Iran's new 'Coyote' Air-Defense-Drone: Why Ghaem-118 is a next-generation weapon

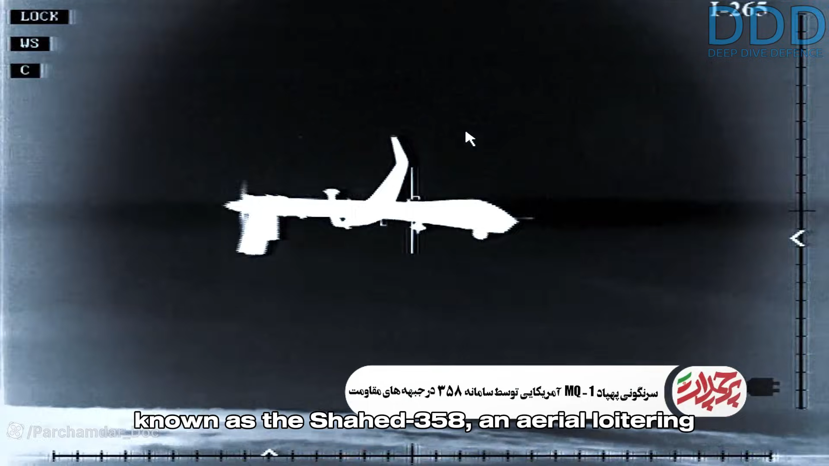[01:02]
aerial loitering drone designed to target slower moving
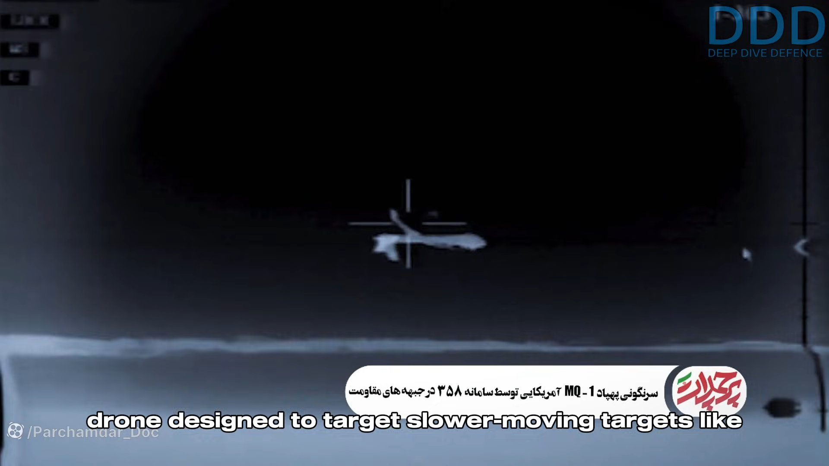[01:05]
targets like drones and helicopters separate
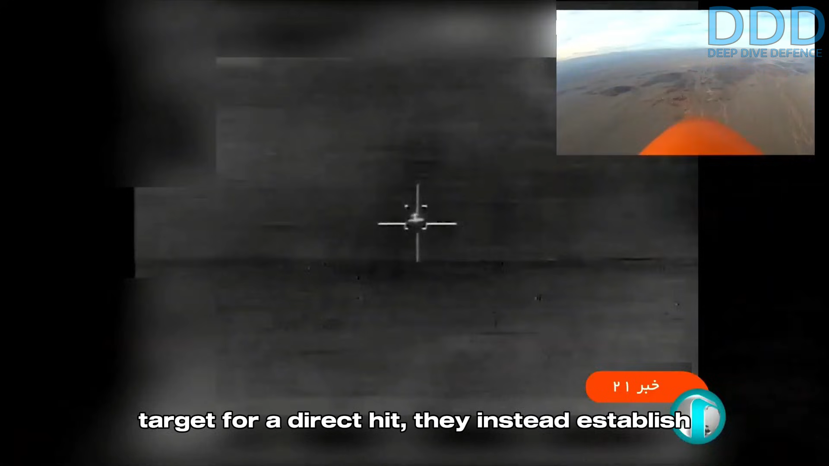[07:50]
a man in the loop data link connection with the coyote the drone then uses its
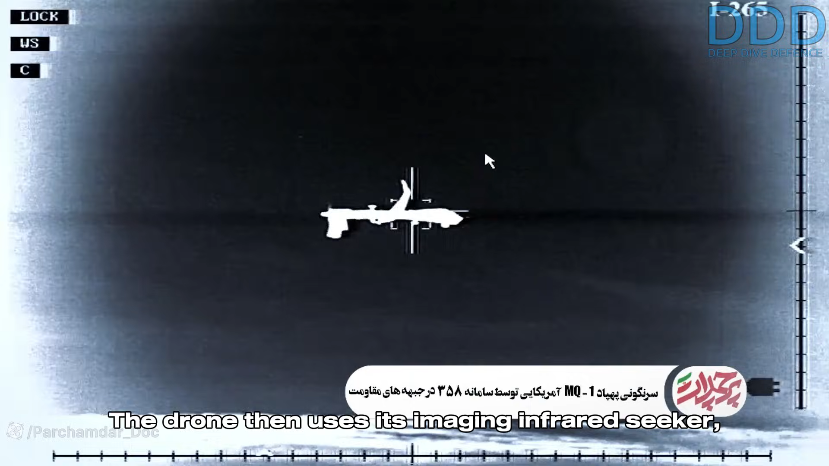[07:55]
imaging infrared seeker
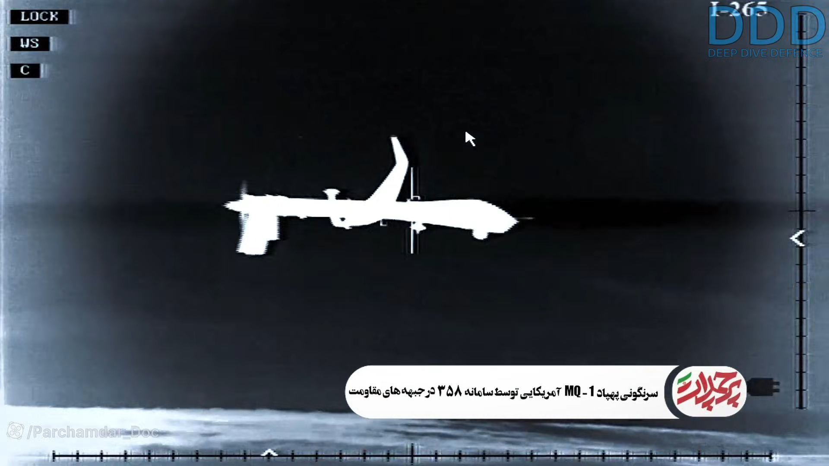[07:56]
assisted by artificial intelligence to select and lock onto the target either automatically or under the control of a human operator thus
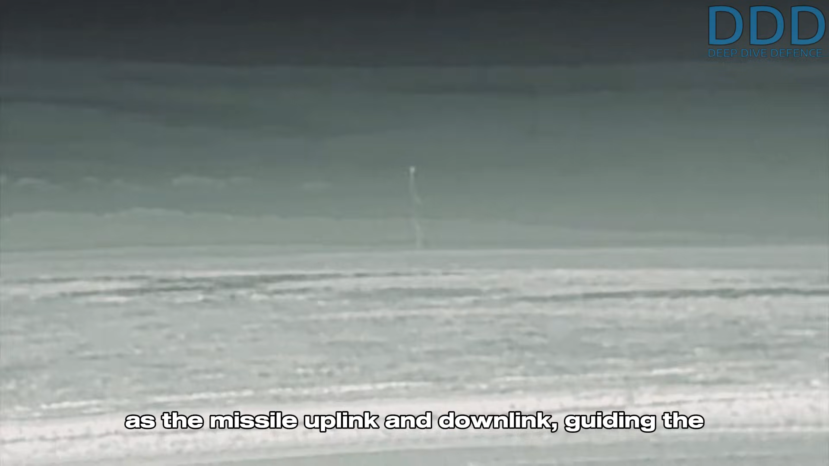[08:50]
guiding the drones in all directions simultaneously this enables the system to counter an
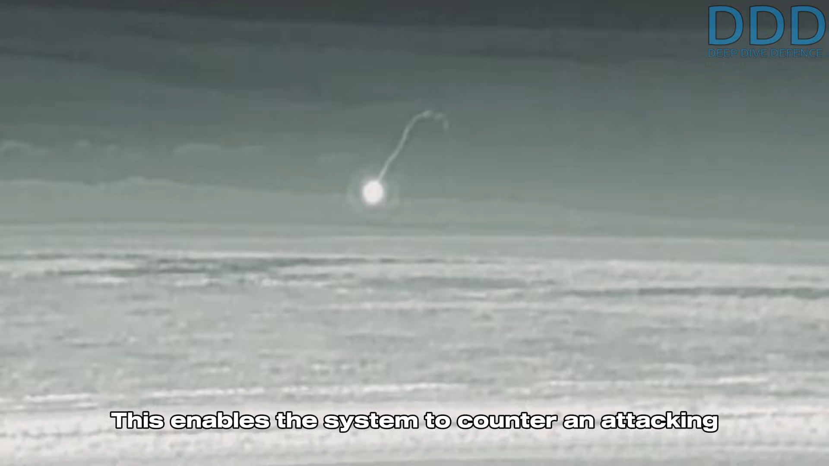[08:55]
attacking drone swarm with a swarm of coyotes to hunt them
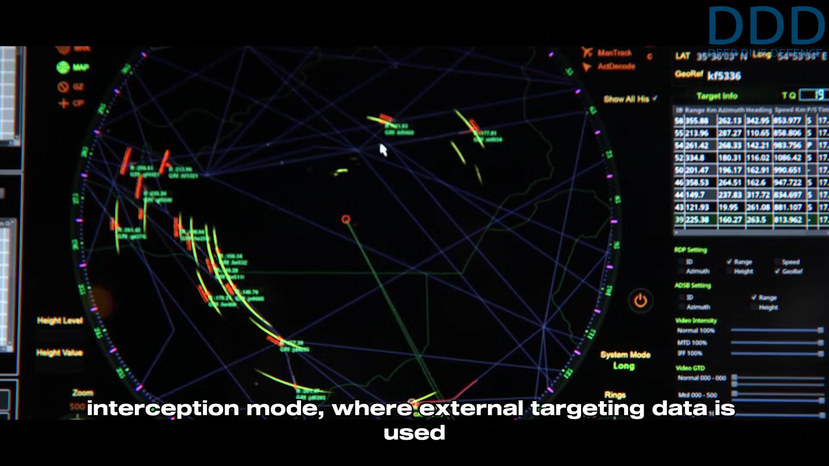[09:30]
external targeting data is used to fully exploit the long range of the coyote type effector enables
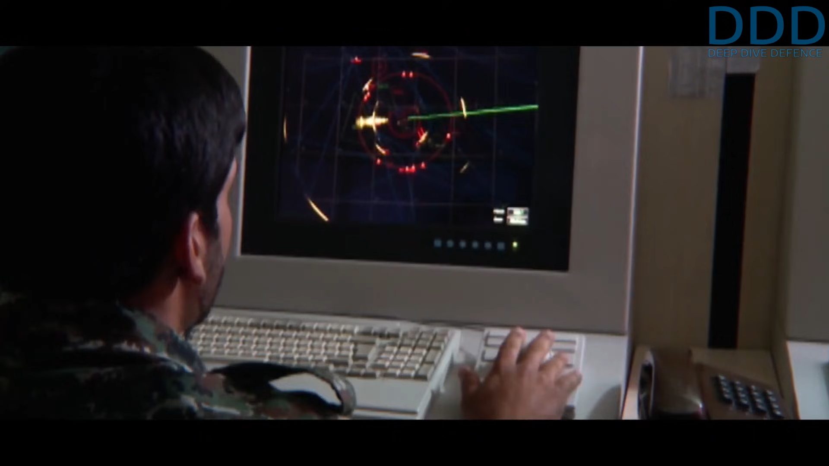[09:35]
here the cylindrical array radar serving as a long-range data link as well as the last radar layer should the system be on its own